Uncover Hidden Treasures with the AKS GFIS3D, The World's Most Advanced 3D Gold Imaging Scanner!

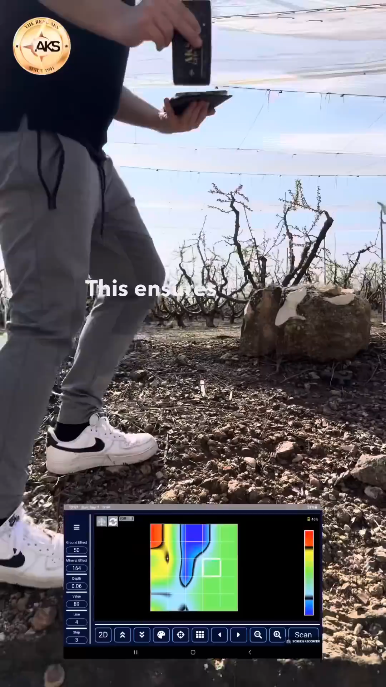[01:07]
This ensures precise scanning, even in challenging situations.
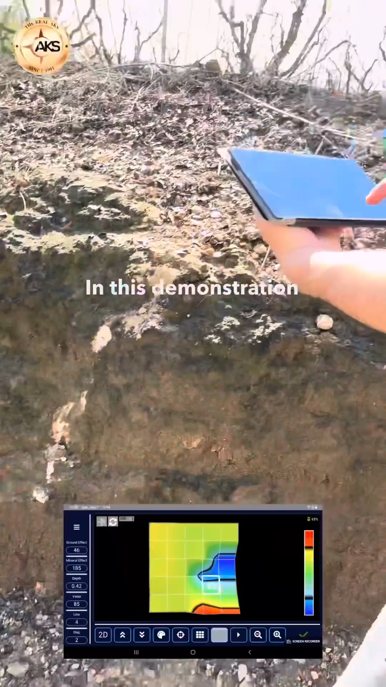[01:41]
In this demonstration video, you'll learn how to operate the device and fully utilize its powerful scanning and analysis features.